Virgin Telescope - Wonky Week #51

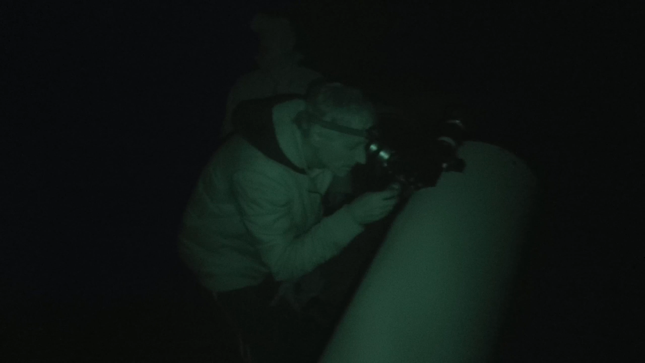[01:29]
We're going to take out the big scope.
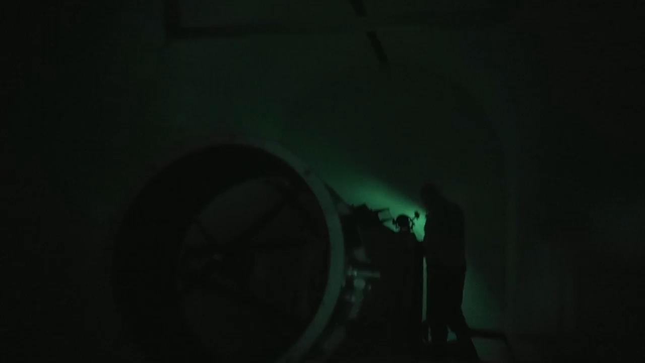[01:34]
The wind has died down. We decided to take out the big scope. There it is.
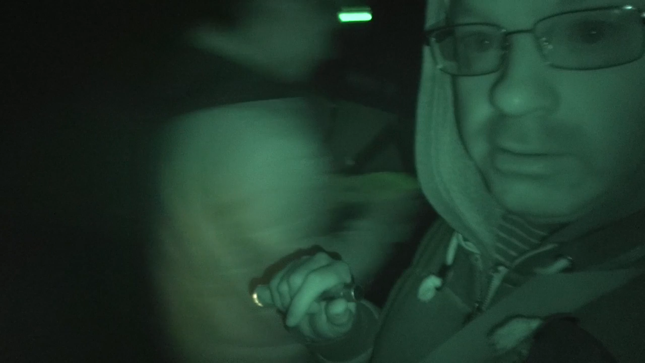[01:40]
There it is. There it is. It's a bit hard to see. There it is. There it is.
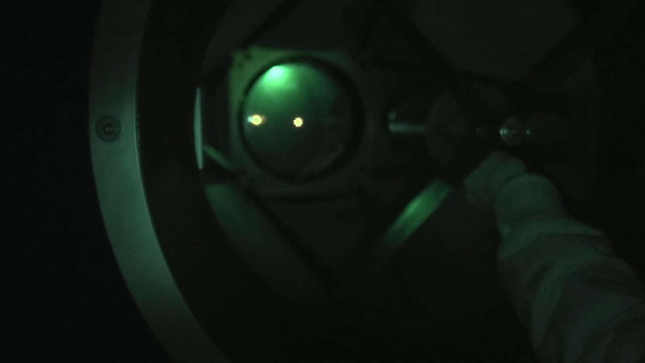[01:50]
He's got to centre that laser on the middle of the mirror. Oh, okay. Is that simple? By adjusting this mirror. Oh, okay. Yeah. That's just to adjust the...
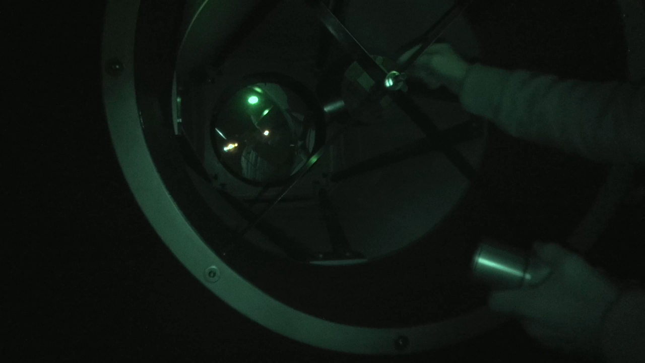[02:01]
To make sure that when you're actually looking through it, it's through the centre of the mirror and you're getting the most, best view.